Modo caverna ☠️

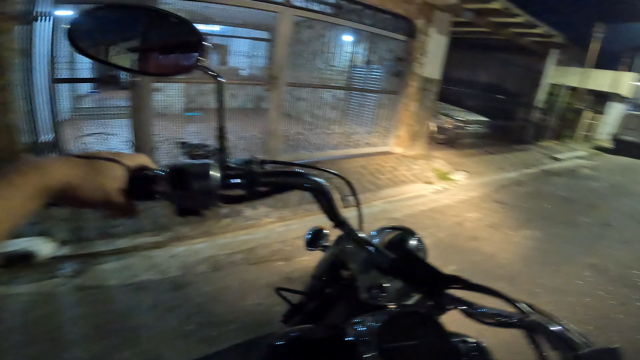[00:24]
Esse daqui, inclusive, rapaziada, é um retrovisor de um outro par, tá vendo?
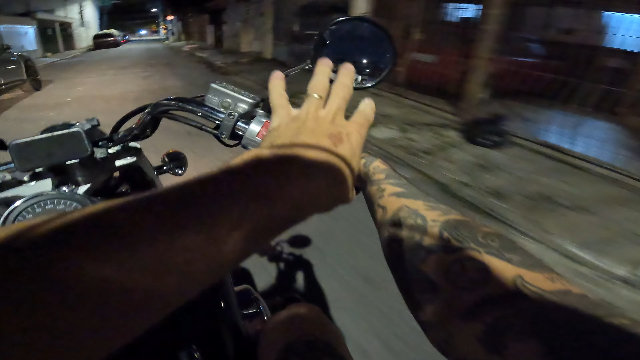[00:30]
Tá um de um do outro. Eu falo que minha moto fica parecendo um Diogo Defante, um abertinho e um fechadinho. Mas é melhor do que ele não levar, melhor do que levar multa, né?
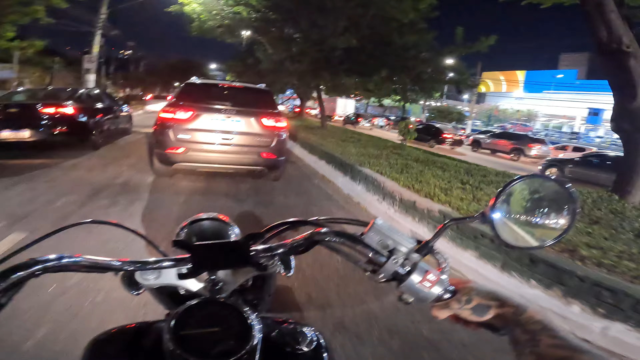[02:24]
Fiz meu cardio de jejum. Olha lá, olha lá, olha lá, olha lá, olha lá. Isso é uma loucura, mano. É. Porque ali, ó, tem a entradinha, né?
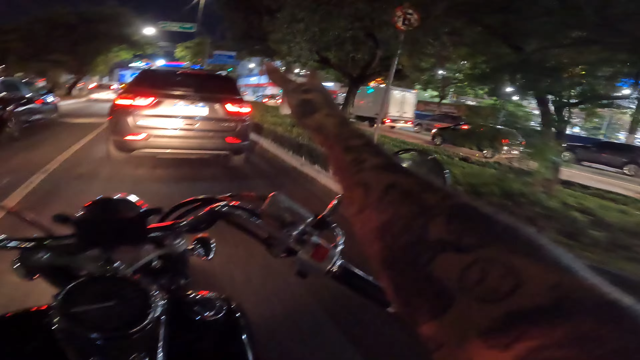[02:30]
E tem quem segue reto. Aí os caras, olha lá, olha lá. Os caras tá na faixa daqui, da esquerda. E os caras querem ir pra direita pulando três faixas. Acontece, às vezes o cara não mora aqui, faz, né? Mas o povo não tem paciência não, Jô. Inclusive, tô fera em andar aqui na moca, hein, rapaziada. Poxa vida.
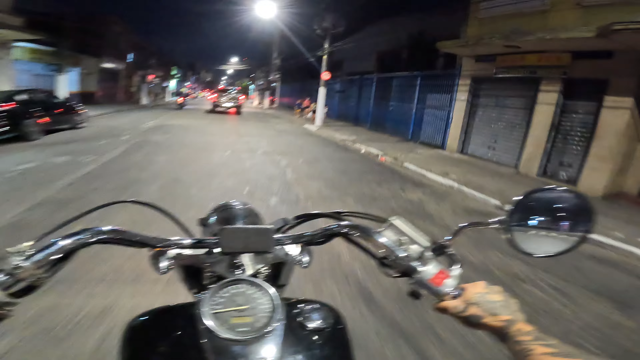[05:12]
Mas é o seguinte, rapaziada, olha a polícia, olha a abordagem da polícia. Opa, boa tarde, não, já é boa noite, né? Boa noite. Estamos, acho que chegando, inclusive, perto do Templo de Salomão. Se a memória não vai me enganar.
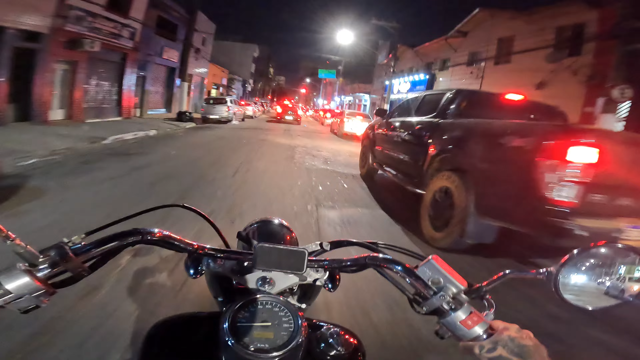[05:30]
Mas, cara, eu tô muito feliz, rapaziada. Olha a motoca ali na frente. Aí, São Paulo é frenético, né? É muita informação. Eu quero comentar sobre tudo, porque olha essa moto aqui, uma Harley Davidson. Olha, eu acho aquele retrovisor. Eu tenho um retrovisor daquele ali, ó. Só que ele é preto. E só que não serve aqui. Eu teria que comprar um adaptador. Mas essa moto é. Qual que é essa daqui? Eu não tô conseguindo ver. Parece uma Fat Body isso.
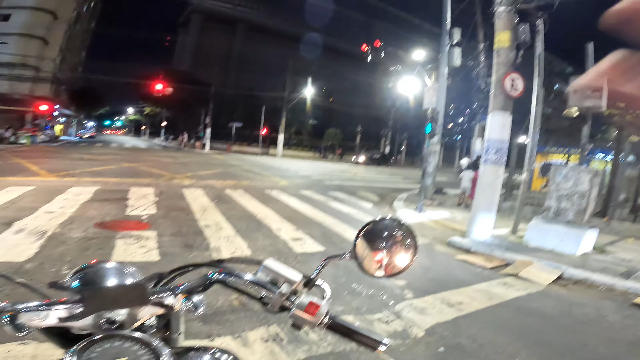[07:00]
Inclusive, tá gravando? Tá gravando. Isso aqui é o Templo de Salomão, rapaziada. Agora vamos tentar voltar, porque obviamente que eu não ia entrar no Templo de Salomão, né? O Johnny só deu uma passadinha aqui, mas tá tudo apagado, nem vai dar pra vocês verem, porque esse negócio, o bicho é gigante, hein, velho? Olha. Templo. Olha aí. Quem tá errado? Ah! Mas é o seguinte, sem estresse, rapaziada. O trânsito pra fluir não pode ter estresse, tem que ser na maciota, entendeu? Porque senão gera confusão.